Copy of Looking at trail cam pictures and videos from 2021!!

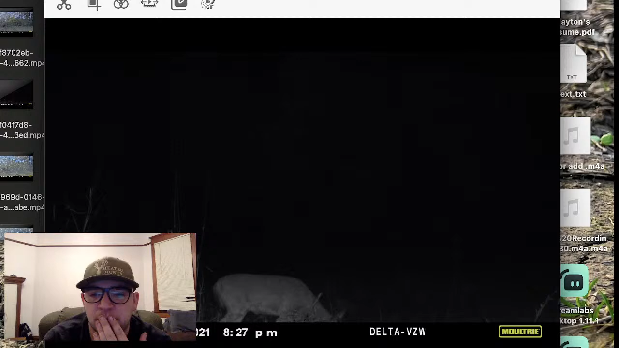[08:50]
I know there's one that I saw the other day where there's a doe feeding and there's a buck. Oh, here's the video of the buck, I think.
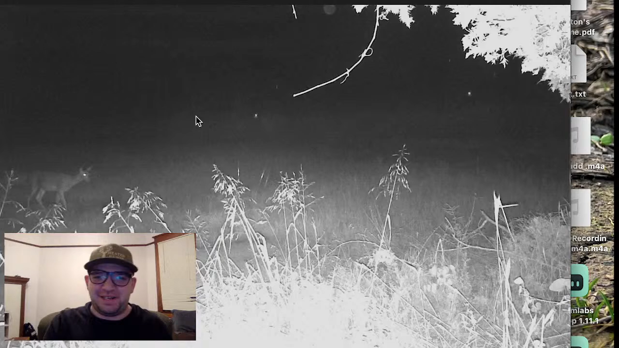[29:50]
So we got a couple of those. There's that buck that walked through. Turkeys. You'll see in some of these that they're not on there right. So doe and then a buck right here. Turkeys. Oh, look at this big guy right here. Little spike and then that, another buck that we hadn't seen. Here's another buck that we hadn't seen before.
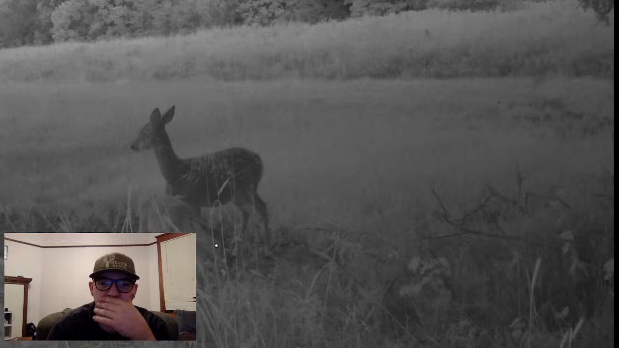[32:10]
So does, nothing big. Some does again. I actually think the spike is back with them. No, that's not the spike. So as you can see, I've got it set pretty short time intervals because I wanted to see. We've got a big old coon right there. A little small doe.
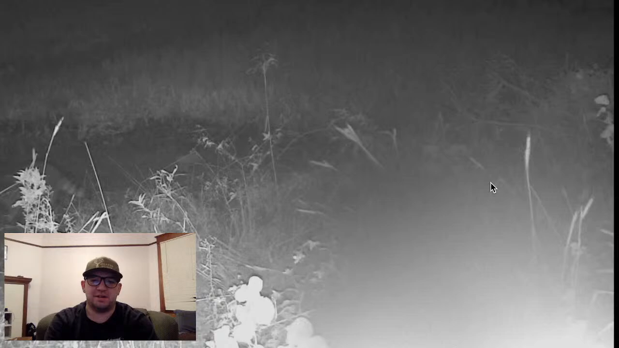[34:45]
Look at these freeloaders. I think they are. Eating all that lush, the turkeys are back. I remember I was sitting you know, I was just sitting back
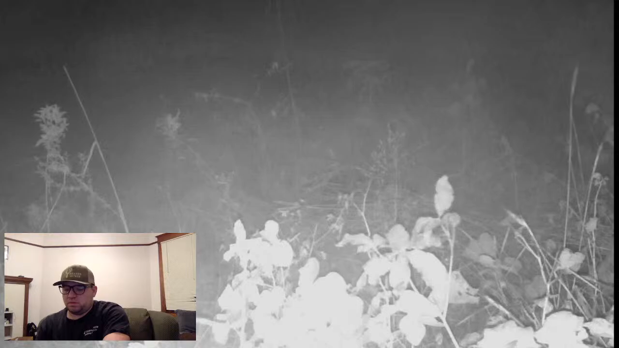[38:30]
Again, we got the turkeys. Turkeys were loving it, man.
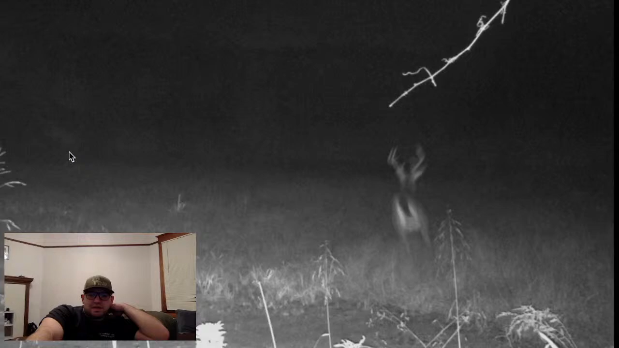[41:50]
As you can imagine, okay, 2 hours of just nonstop pictures every second. Okay, you ready? Something spooked him. Circle back around. He's back.
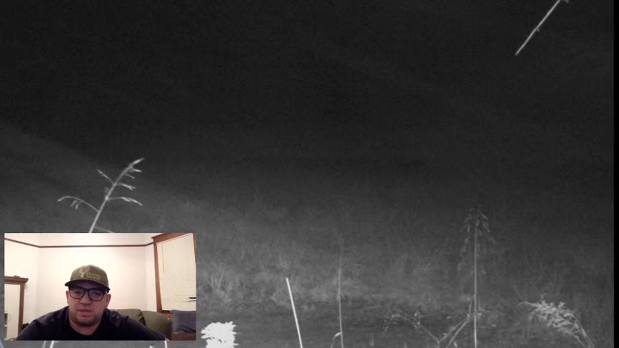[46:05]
Look at this freaking giant. I remember all these now that it's coming back to me. The same deer? No. 7:07, midnight. Like, the buck activity picks up.